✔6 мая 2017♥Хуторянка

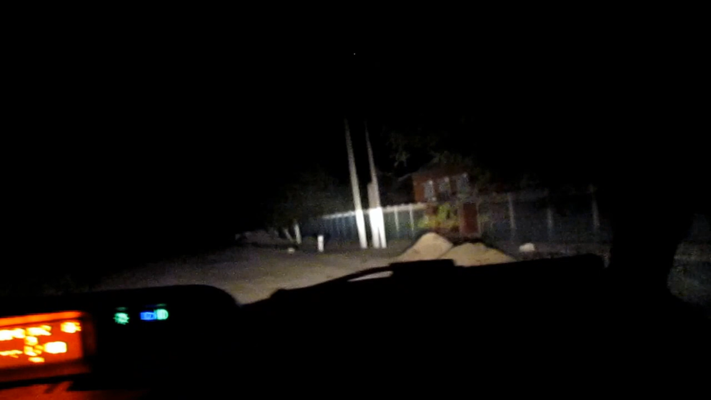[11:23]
Тут цивилизация закончилась. Начинается камышеватская. Ну, это, наверное, тут не видно, да? А вот полевая. Да, не видно. А вот полевая кухня. В общем, там у кого-то на улице прям полевая кухня стоит. Ну, мы не стали ее цеплять.